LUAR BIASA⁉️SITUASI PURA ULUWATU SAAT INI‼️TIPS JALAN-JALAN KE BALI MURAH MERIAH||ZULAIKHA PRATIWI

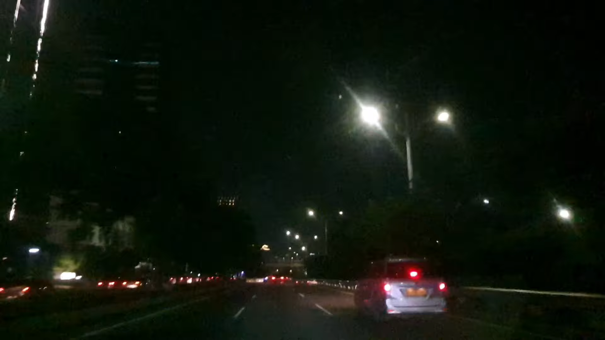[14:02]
Kalau di Soekarno itu, Bandara Soekarno itu luas banget, jadi jalannya itu jauh dari pesawat ke parkiran gitu ya. Di sini aku lanjut dijemput. Dan ini keadaan Jakarta di malam hari.